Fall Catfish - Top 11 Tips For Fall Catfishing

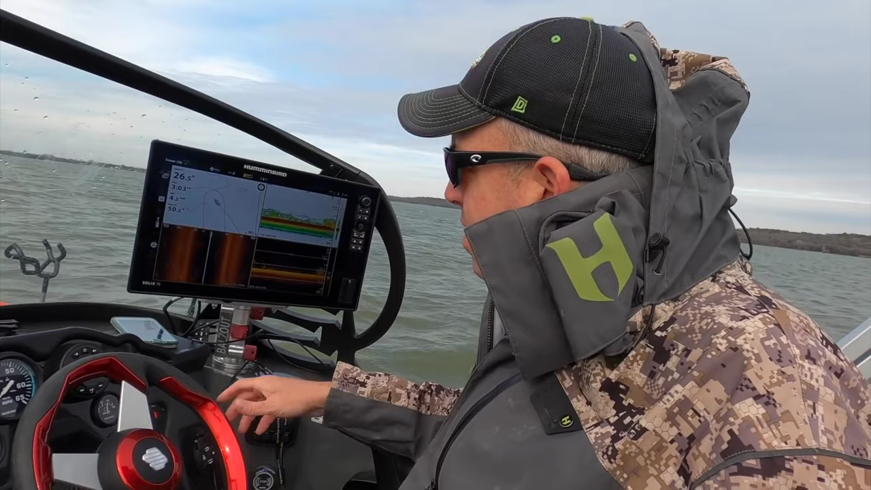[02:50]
You get out there, use that sonar, scan different depths and typically what you'll find is you'll find a certain depth that's got the vast majority of the fish and the vast majority of the bait and that's the magic depth.
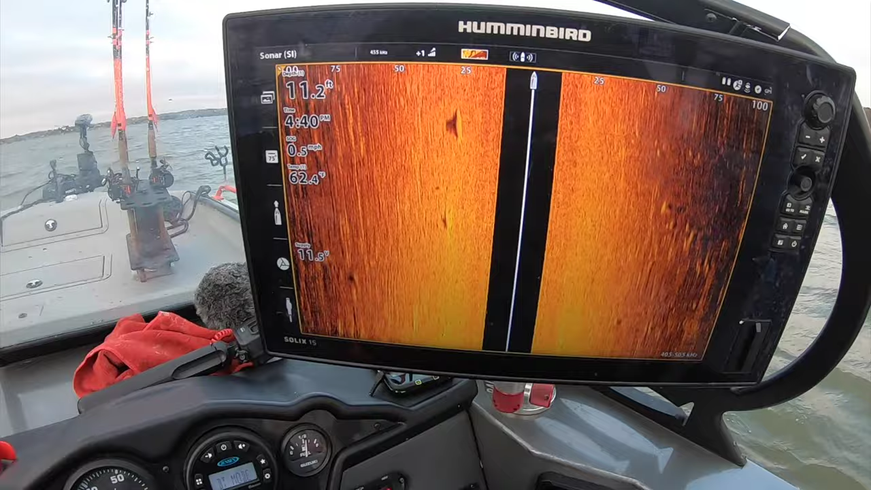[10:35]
On screen: depth 11.2 ft, water 62.4°F
But in the fall, things can be a little bit strange. And one thing to be aware of is to use that side imaging. Bump that side scan range on your fish finder out a little bit further than you normally would
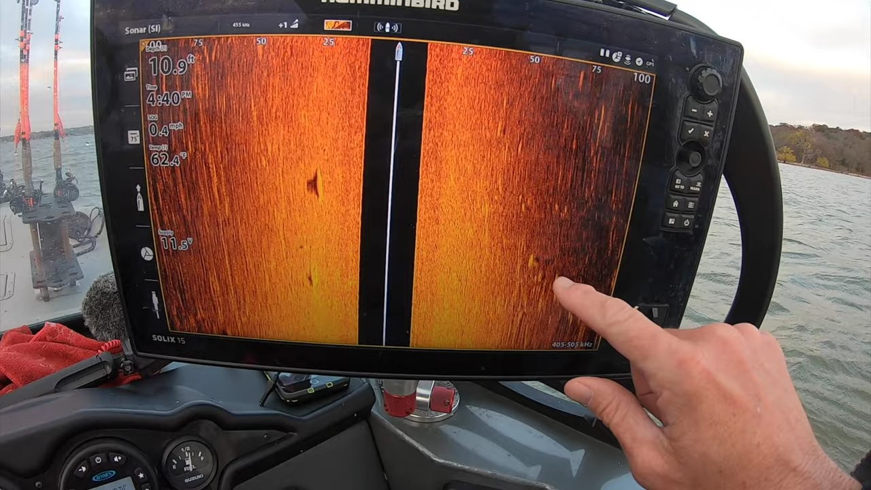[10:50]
and really pay attention to what you're seeing on there. A lot of times when you get out on these mudflats and you start scanning and you start seeing pods of catfish
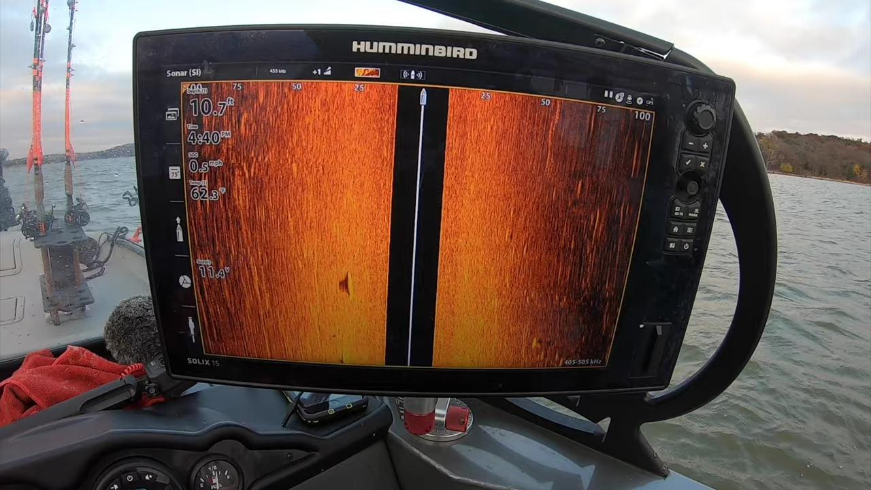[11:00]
out on these mudflats or in these depths where you're not necessarily marking tons of bait fish, what you'll see on that side imaging is really, really large and dense balls of bait.